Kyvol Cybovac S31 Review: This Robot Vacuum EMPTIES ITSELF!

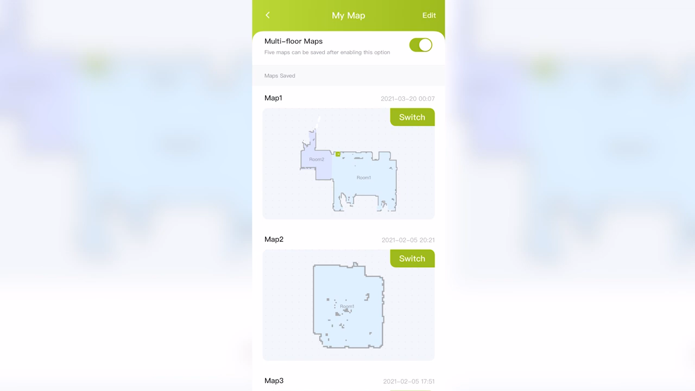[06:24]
I don't actually have multiple floors in my apartment, so what I did was I just set my living room as one floor and my kitchen as another floor and it did get the job done.
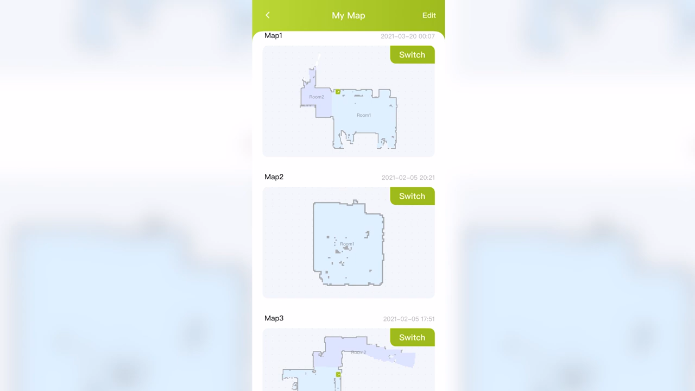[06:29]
I was able to make it stay in the kitchen, have it treat that as another floor from the living room, but it was a bit of a pain to set up.
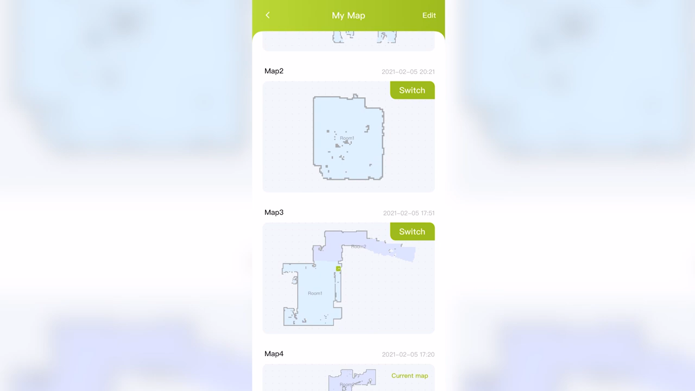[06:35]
Personally, I think your best bet is just to have it run on the floor, let it make its map.